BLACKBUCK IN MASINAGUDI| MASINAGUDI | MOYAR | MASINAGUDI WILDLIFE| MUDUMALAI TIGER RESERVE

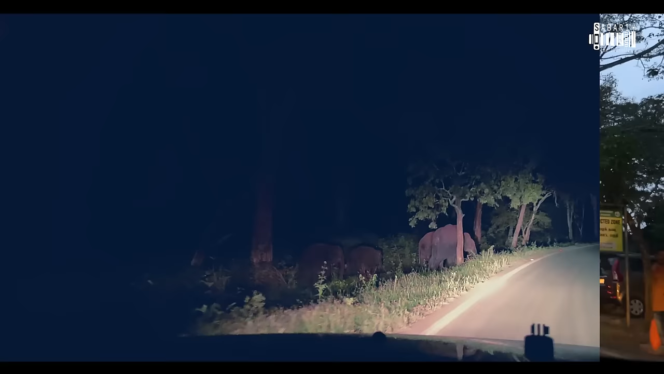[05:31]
അയ്യോ, കയറിയപ്പോൾ തന്നെ ഫസ്റ്റ് കാഴ്ച പൊളിച്ചേ. ഇതേ ഒരു കൂട്ടം ആനകളുണ്ട് ലെഫ്റ്റ് സൈഡിൽ.
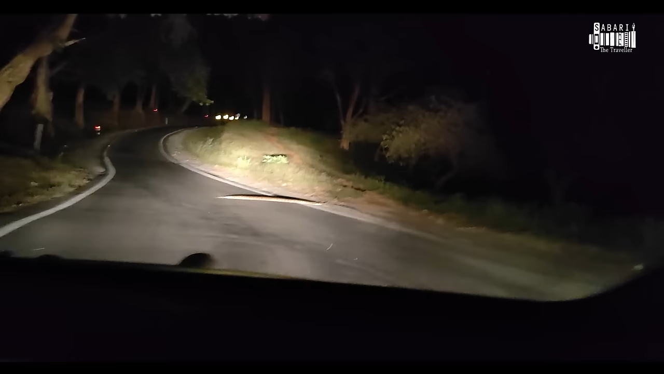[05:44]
ഓ എൻ്റെ മുപ്പൊളി, അതായത് പെരുമ്പാമ്പാണ് കേട്ടോ.
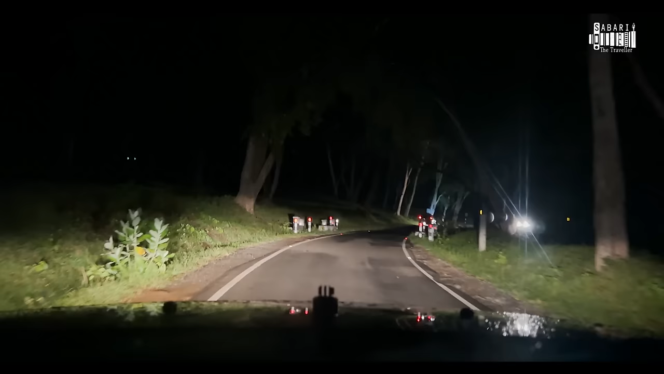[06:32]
ഓ മൈ ഗോഡ്, ദേ നമ്മുടെ വഴി തടഞ്ഞൊരുത്ത് നിൽക്കുന്നുണ്ടോ, ഒറ്റയാനാണ്.
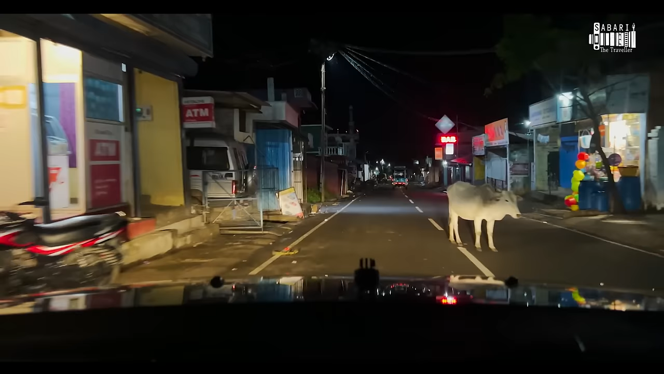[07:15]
ATM ഉണ്ട്, പെട്രോൾ ബങ്ക്സ് ഉണ്ട്, അതുപോലെ തന്നെ ഹോസ്പിറ്റലുണ്ട്, റിസോർട്ടുണ്ട്,
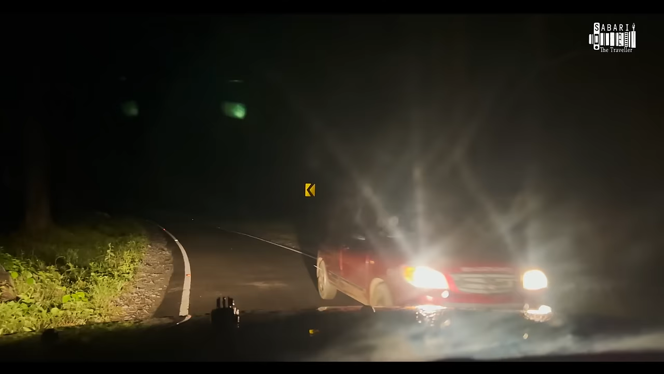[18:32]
അങ്ങോട്ട് പോയപ്പോൾ 2 കാട്ടുപോത്തേ ഉണ്ടായിരുന്നുള്ളൂ, ബാക്കി കൂട്ടങ്ങളെല്ലാം വിളിച്ചു വരുത്തി കേട്ടോ.
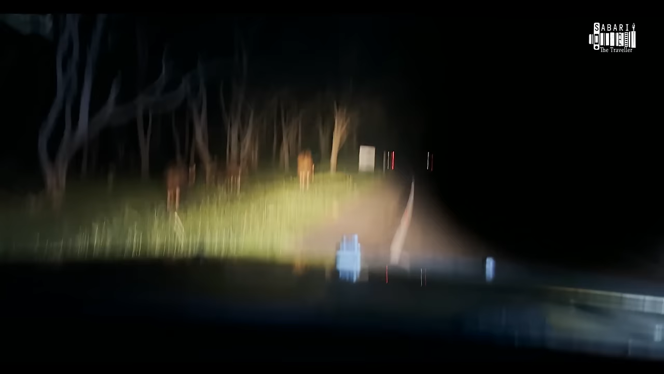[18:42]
ഫാമിലിയെ മൊത്തം വിളിച്ചു വരുത്തി എല്ലാവരും റോഡ് ക്രോസ് ചെയ്ത് ഇപ്പുറത്ത് എത്തിയെന്ന് തോന്നുന്നു.
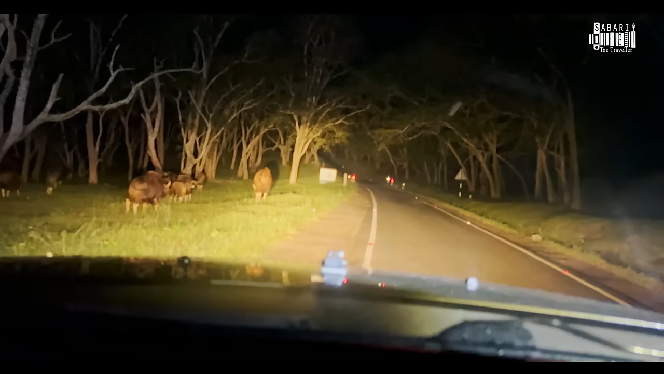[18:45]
എന്തായാലും ഒരു കൂട്ടം തന്നെ ഉണ്ട്. രാത്രി ആയപ്പോഴത്തേക്ക് എല്ലാം നൈസായിട്ട് റോഡ് അരികിലേക്ക് വന്നതാണ്.